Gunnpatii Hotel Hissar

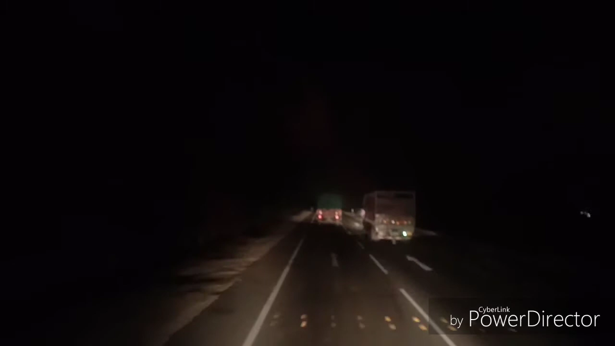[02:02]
मैं सभी ड्रेयर वाईयों से रिक्वेस्ट करता हूँ कि रात के टाइम आई बीम का प्रियोग ना करें लो बीम रखें ताकि सामने से आने वाली गाड़ी को तियर दिखाई दे सकें